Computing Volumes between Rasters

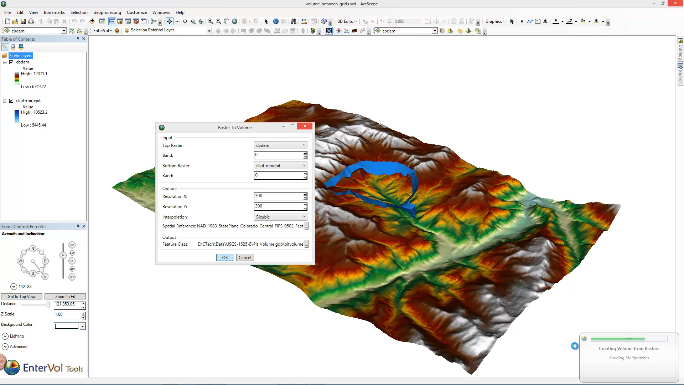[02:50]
Now it's building the multi-patch. Now it says multi-patches because again two intersecting rasters can result in multiple volumes. And we're done. It's finished. That's pretty quick. Let's take a look at what we have.
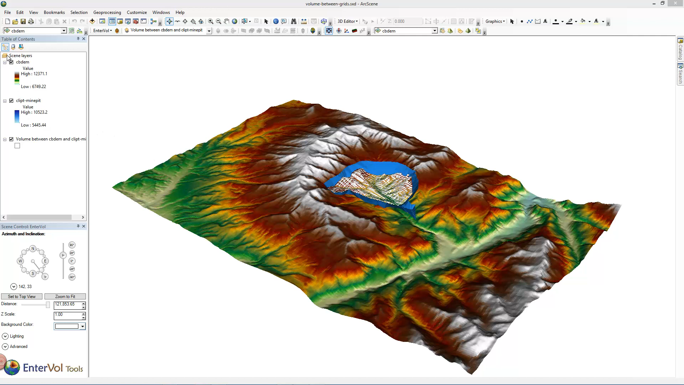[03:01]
I'm going to turn off both of these for now. And here is our multi-patch.
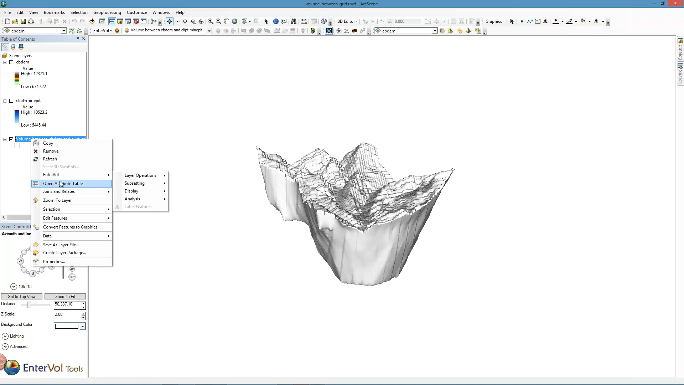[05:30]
And now in our attribute table we have that it's closed. It is a multi-patch. We have the mean and max.
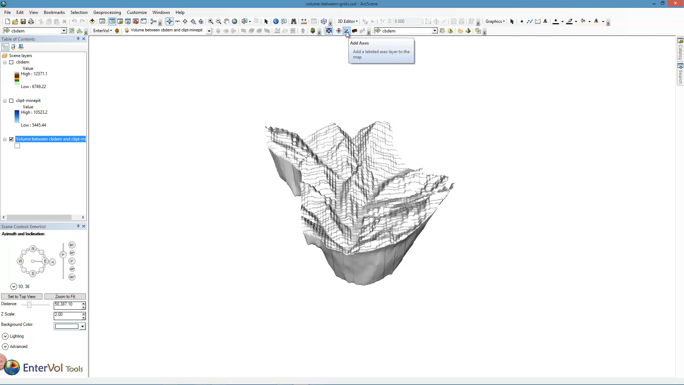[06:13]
We can jump in and throw axes on this model. And when we do. Let's go back over here to the scene control.
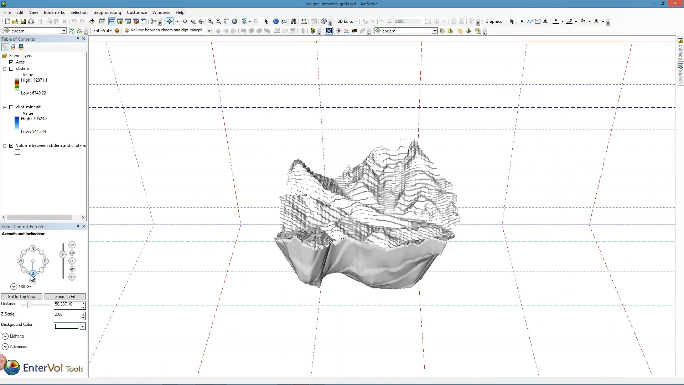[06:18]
And zoom out. Zoom to fit. When we do throw axes.
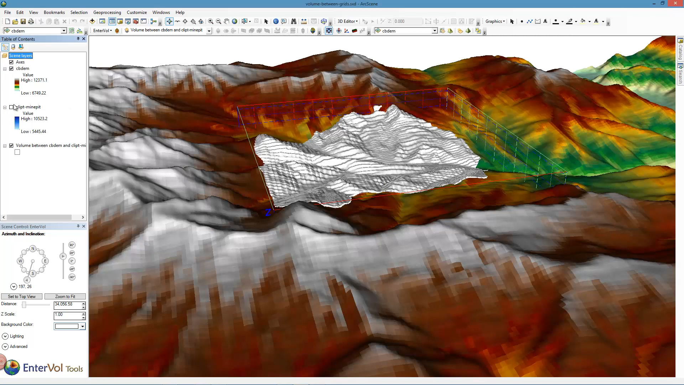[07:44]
And we can put axes again. Build another axes. So we're going to have an axes that goes around the whole model. And then we've got an interior axes. We can turn it off. The first one. But when we want it, it's there.
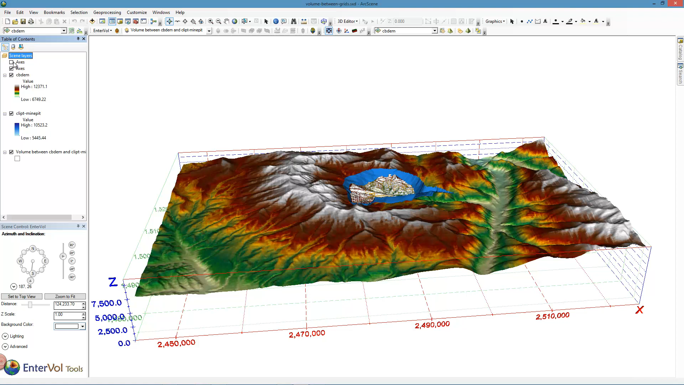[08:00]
It's kind of slick. And the last thing we want to demonstrate is our direction indicator. So we click on that. And it shows us our north arrow. If you want to change properties. We have a few different options.
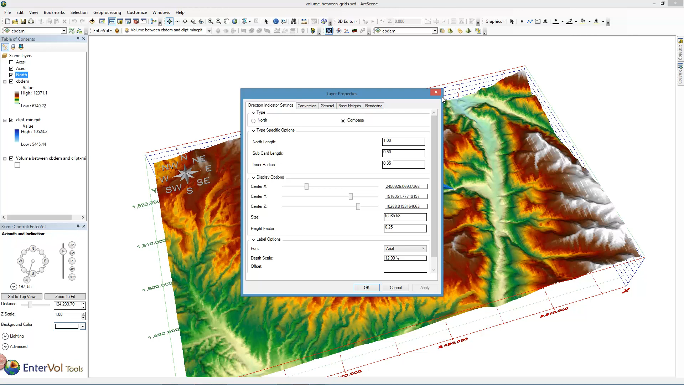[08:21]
You can position it wherever you'd like. But I always like this compass rose instead of the north arrow. And so let's go with that. All right.